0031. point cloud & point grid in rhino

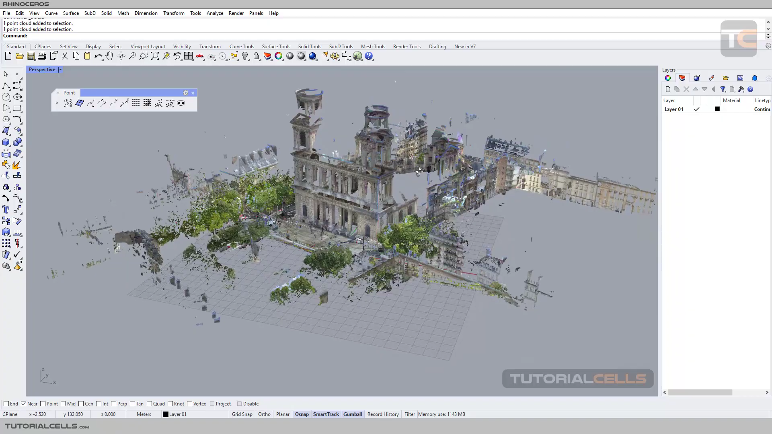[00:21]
comments as you can see this is very huge scene from paris it's very huge it's in real world dimension for example look at
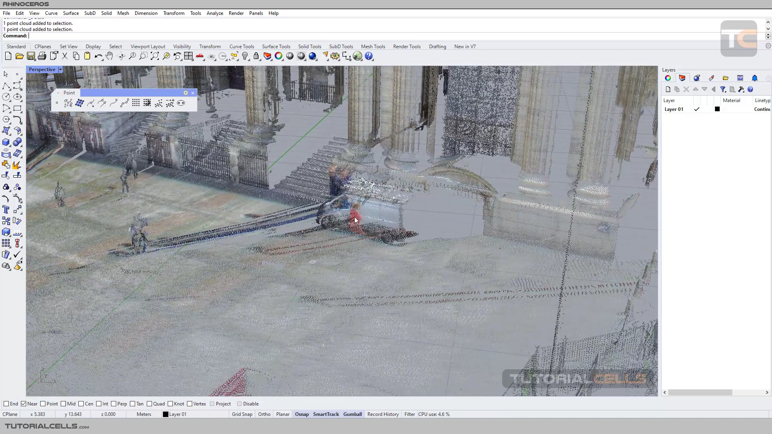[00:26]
this person here for example i insert a box look at the height
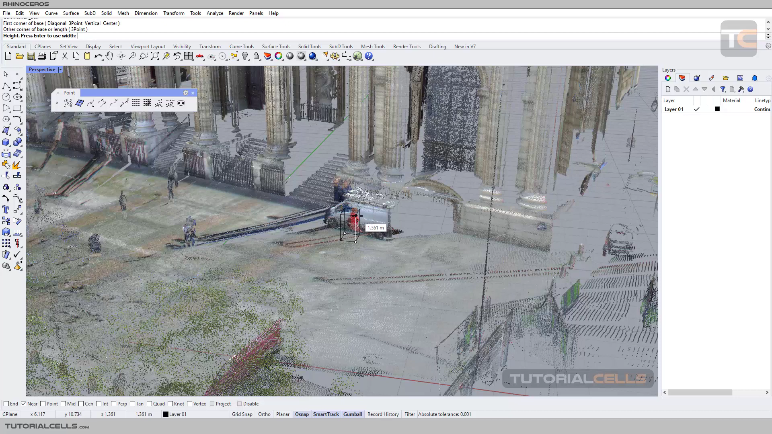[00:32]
it's real world in the meter it's a big huge this is all about the point collab if you
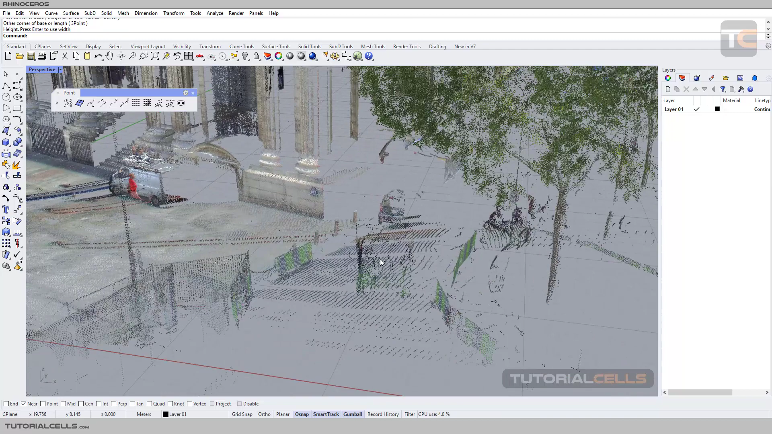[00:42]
make go closer as you can see there are a lot of clap point